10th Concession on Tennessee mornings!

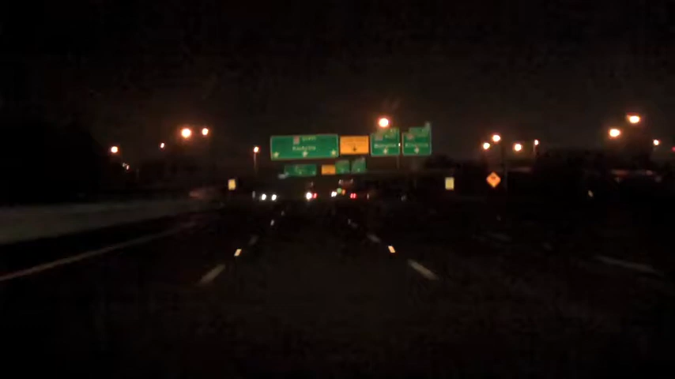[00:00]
It's about 3 a.m. and we are just getting into Nashville. And we're going to go this way. Go sleep for an hour or two. And then get on the TV.